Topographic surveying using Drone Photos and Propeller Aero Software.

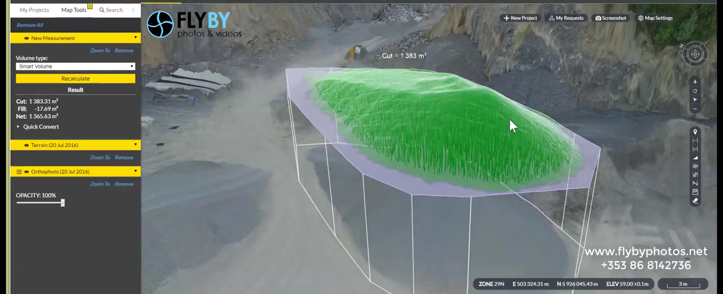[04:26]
So there's 1,383 cubic meters in that pile.
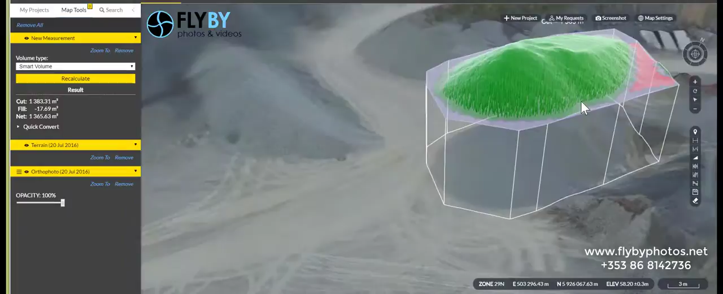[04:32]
The red is below the line and is is what we call the fill that's subtracted from the calculation.
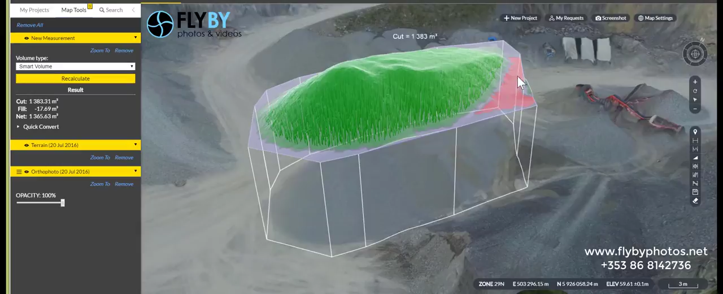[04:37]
So it's the green is what what the system will calculate.
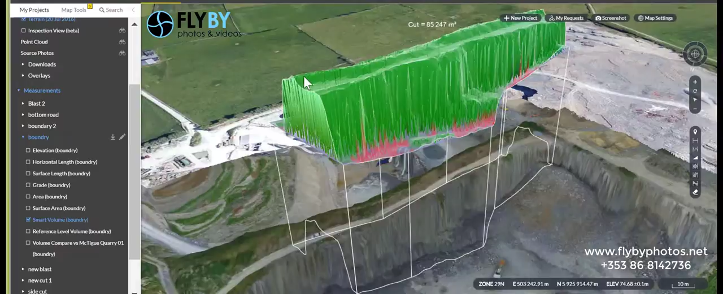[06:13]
So in this case here there's a recent blast at the end of the quarry and to calculate the volume on that again
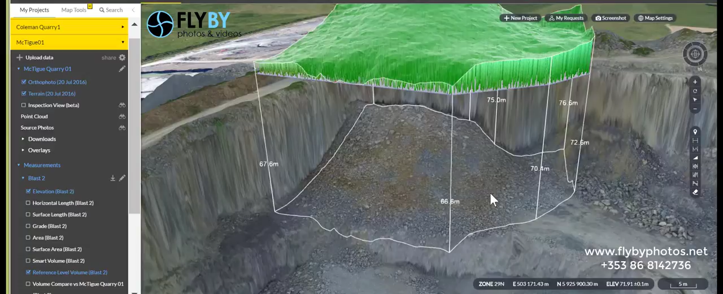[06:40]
reference volume on at this time which means it's going to take all the contours because this isn't level ground and it takes it from the lowest point which is here. And that lowest point is at 65.032. So obviously that's solid if you look at the shape underneath it's flat. And that's not the same as the crown so what we're going to do is we want to know how much volume is there at at this point here which is 70.04.
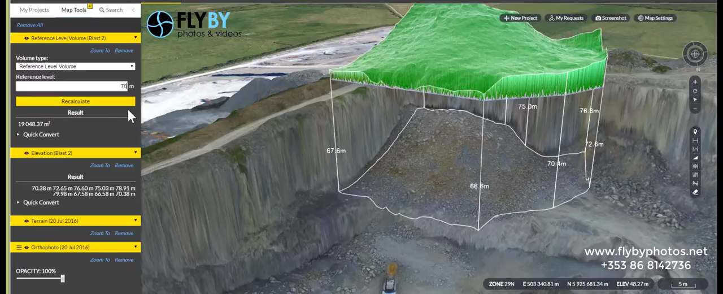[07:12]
So 70.04 sorry 70.04 Recalculate it
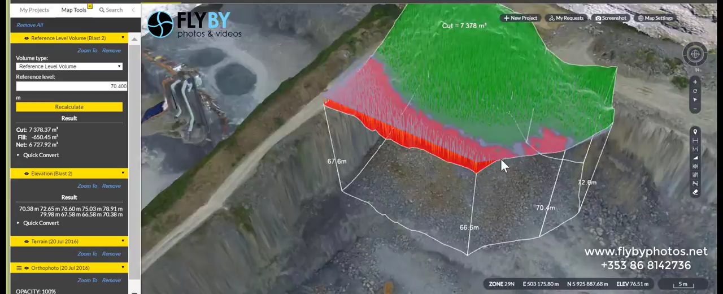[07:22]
gives us a through volume for that site which is 7378 cubic meters.
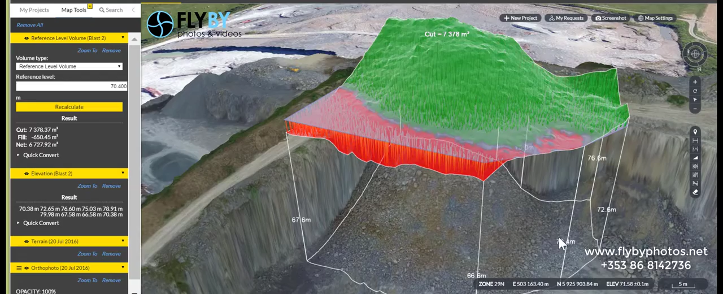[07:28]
The green is what we call the cut that's the volume we want.
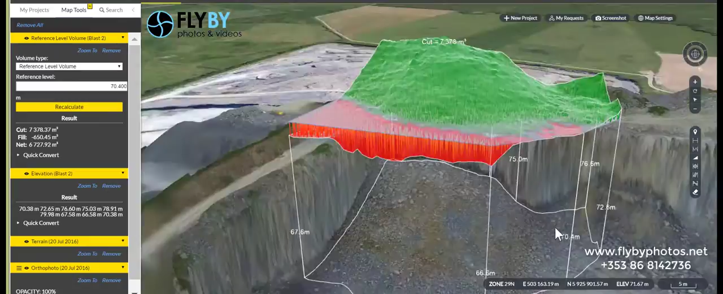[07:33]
The red is represented by the fill which is below the line.
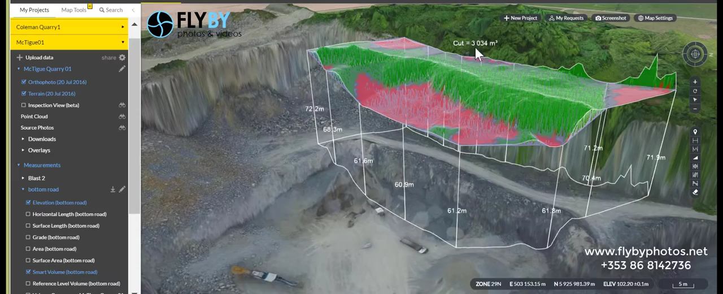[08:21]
3000 cubes in that area if you take that out.
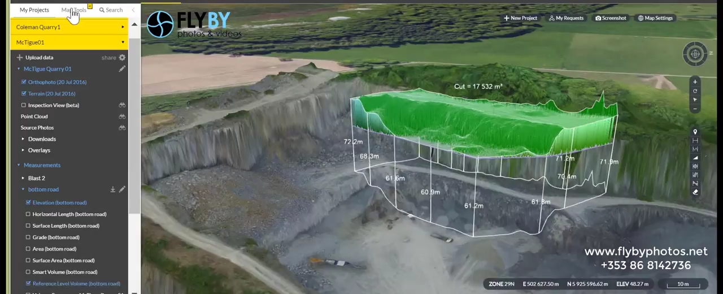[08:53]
60.7 pretty good so that's more realistic you can see the shape of the cut it's gone straight down taking all of that fill.
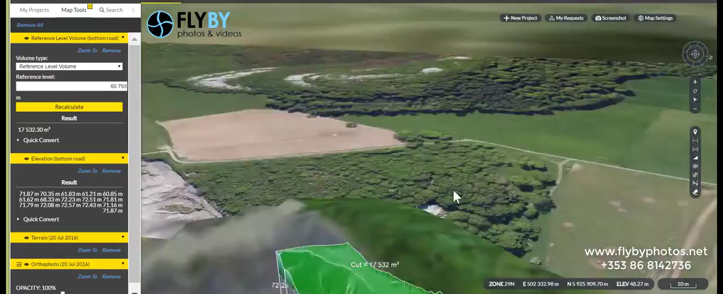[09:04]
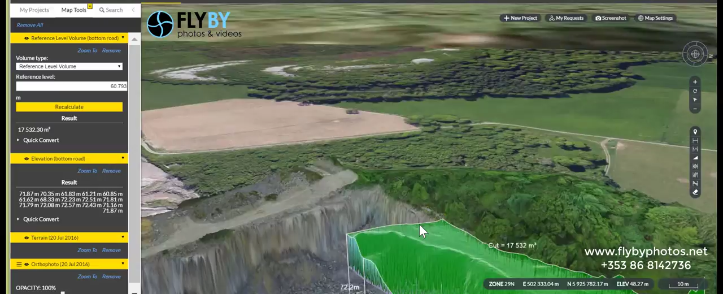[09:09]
So 17,500 cubic meters of rock in that area.
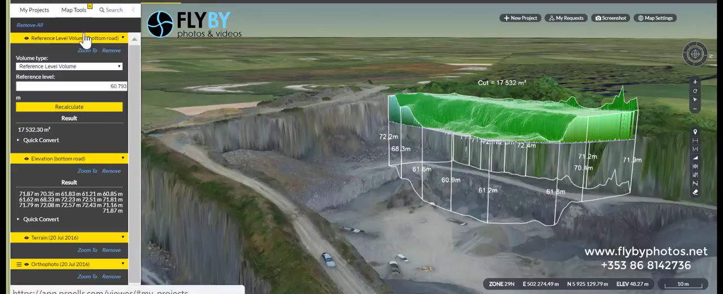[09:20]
Here's three more stockpiles points and we can take the elevations from this one.
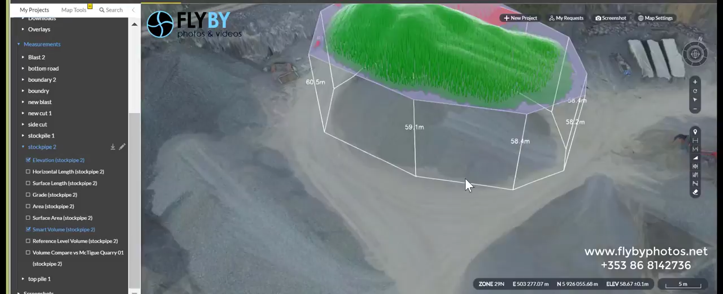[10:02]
And again we can look at how's that looking. Be happy with that.
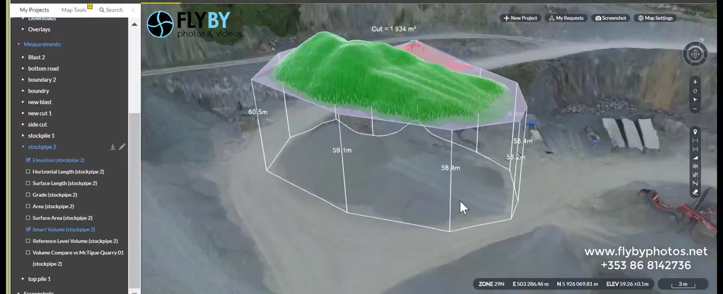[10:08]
You can see the actual shapes of the loader. Track tires as we open it.